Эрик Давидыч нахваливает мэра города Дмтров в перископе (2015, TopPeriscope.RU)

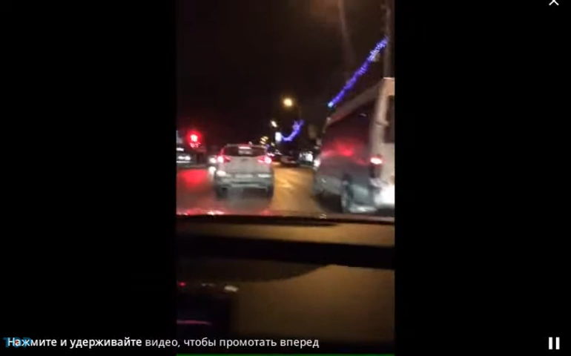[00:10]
сейчас будет прямой эфир что говоришь, Гаврил, нормально? да, молодец здесь глава района Дмитрского порядок тут? да, все чистенько, правда мы не через центр проедем надо поехать через центр проедем покажем, уж раз так, да?
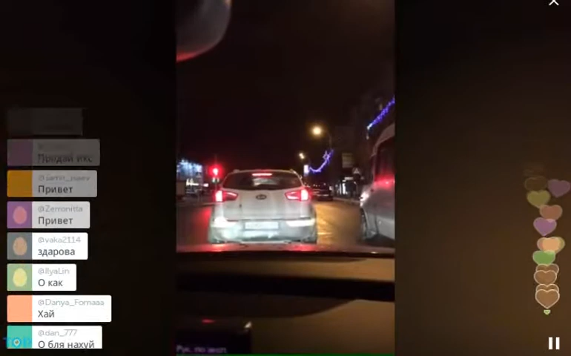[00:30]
то Гаврилов, он скажет, а что центр не показали? поехали по плохим местам, да? это по зиме, вот елка уже подготовил городок все ездят аккуратненько, никто не гоняет да, а что тут гонять?
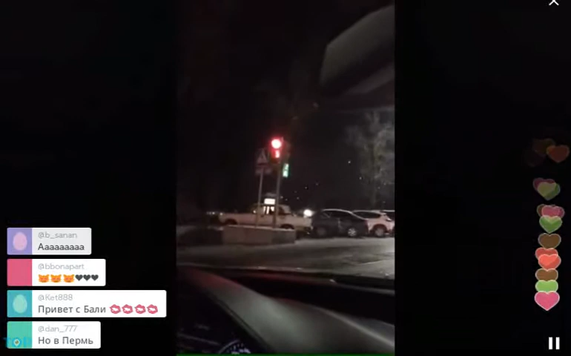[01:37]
светофоры, да? светофоры, сосульки, подсветка а, сосульки вот эти, те, что там в лесу не, ну вот это своим профессиональным взглядом смотришь я понял, я тут просто смотрю а ты думал, девчонки сосульки?
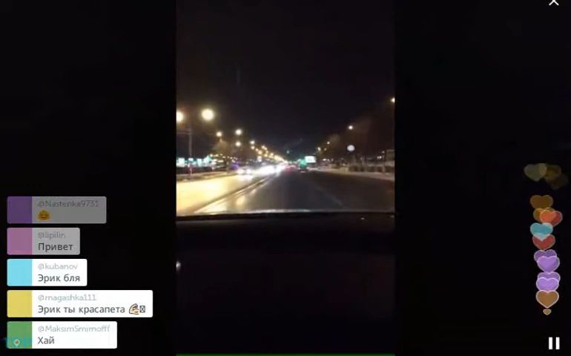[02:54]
а вот если назад все время ехать то мы в Москву попадем а если прямо, то в Дмитрове, да? да а, вот Москва налево а, вон Спарк да, туда мы едем да, вообще в Спарк чувак пишет проехали уже куда проехали идем в Спарк не туда не все могут комментарии писать ну, кто успел, кто-то а, да, да, да нам очень много жалко ну, а это не я же